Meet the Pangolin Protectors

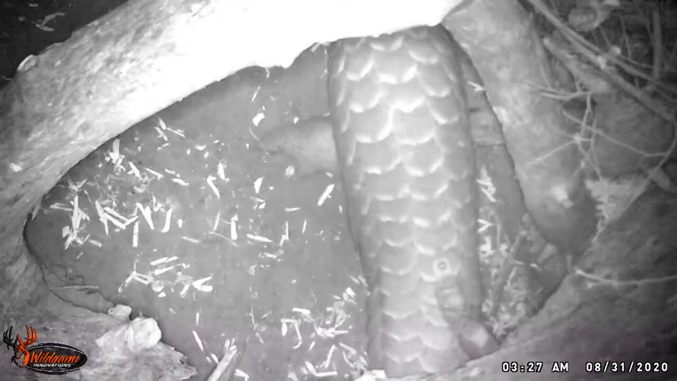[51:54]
I think they can hear you. Is that, does the mum kind of protect the pup underneath her? Yeah, well, we don't know exactly. Believe me, there's not enough images. If people wants to Google like panga pup in the wild, like you're not gonna find much about them. We don't know exactly how it works. We know they give birth and inside a burrow, but then we don't know exactly how long the pup will stay inside the burrow before coming out with the mom.
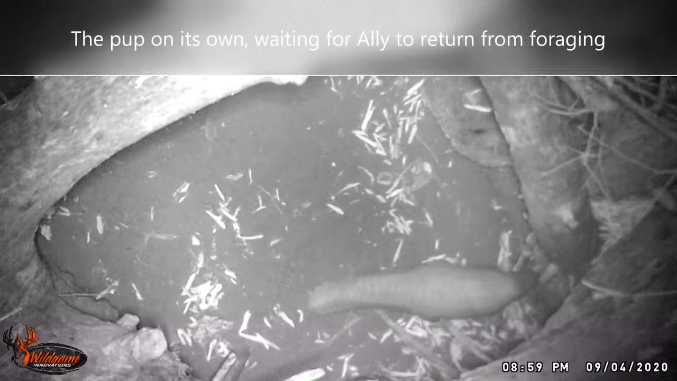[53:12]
walking around the burrow, but very close, and then going back in. And then after that, it came out with the mom, and it seems like they only bring them out when they're gonna switch burrows.
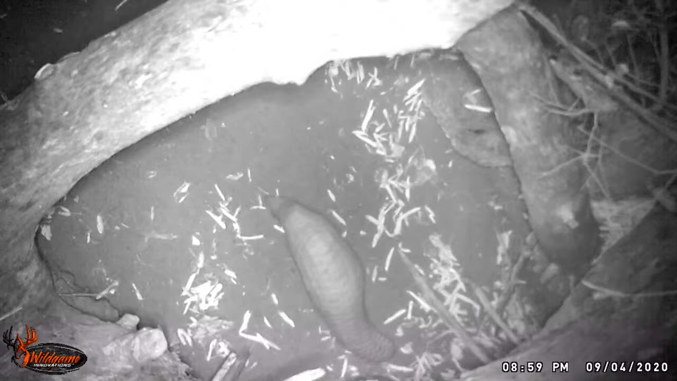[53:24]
So the baby will ride on top of the mom, and she will change to another burrow, but the pup will still quite protected.